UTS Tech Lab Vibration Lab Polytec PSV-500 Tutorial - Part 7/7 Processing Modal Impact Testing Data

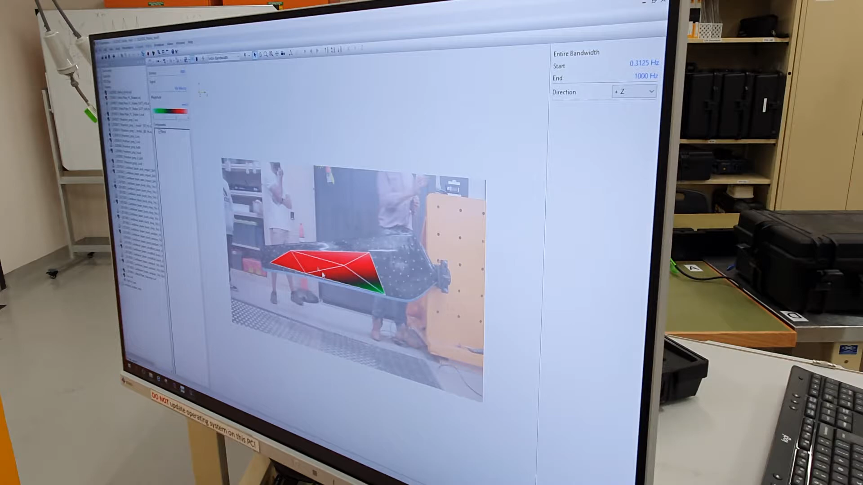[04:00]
Now this is nothing more than the amount of velocity that was measured across the entire bandwidth.
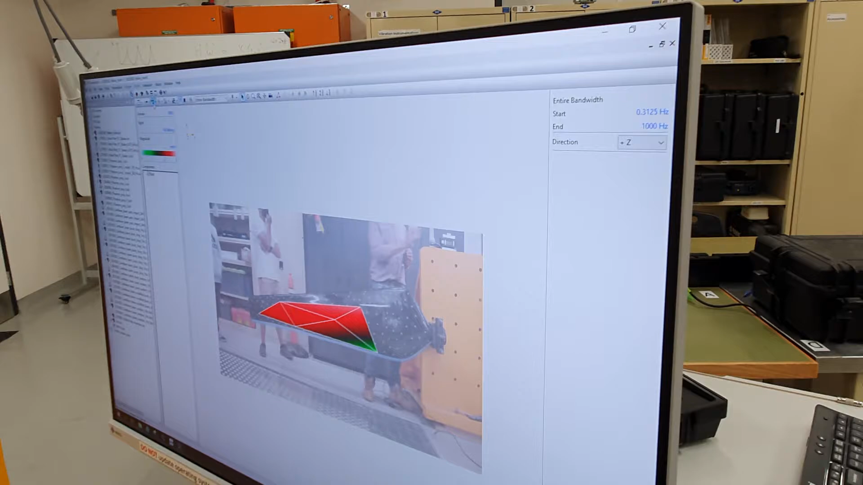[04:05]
We've not actually yet done any modal analysis.
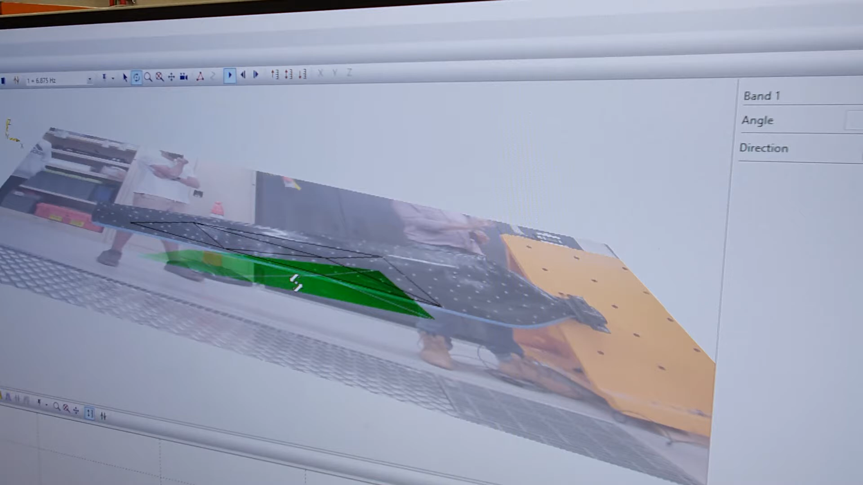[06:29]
It's like the first frequency. So it's clamped over here.
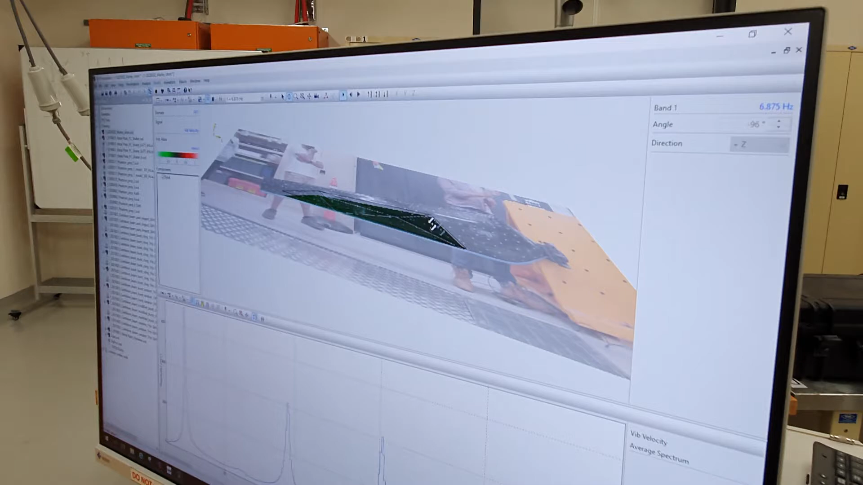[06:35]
Okay, we haven't measured points all across here, but you can imagine, and it's obviously exaggerated significantly,
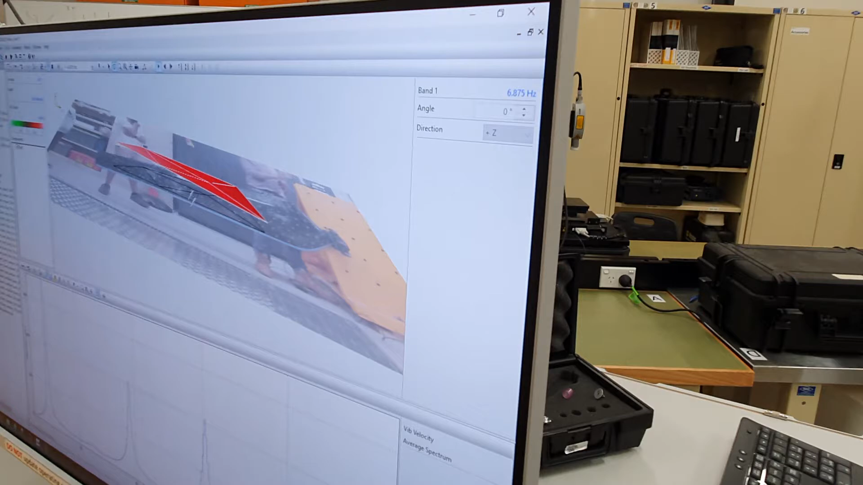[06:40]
but that's the fundamental frequency there, right there, the first cantilever bending mode. And then I can just scan through them. Okay, there's the second bending mode, I think, although the number of points I've got is relatively small.
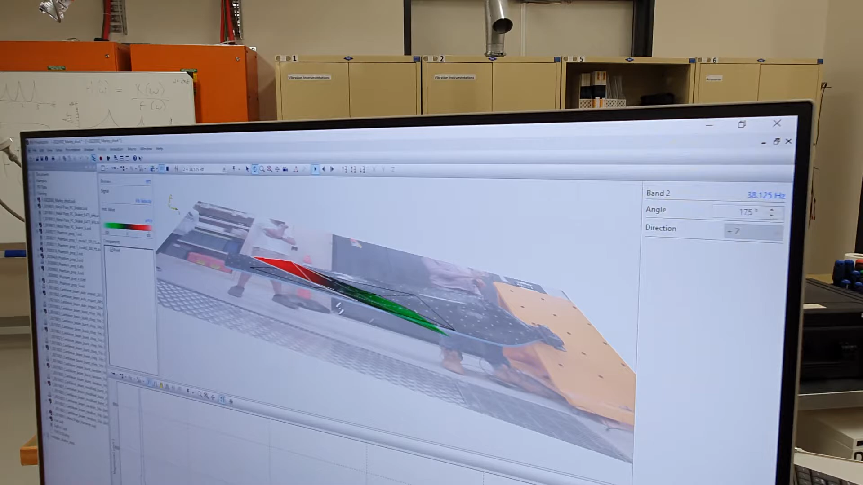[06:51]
I've got like a nodal line across the blade here.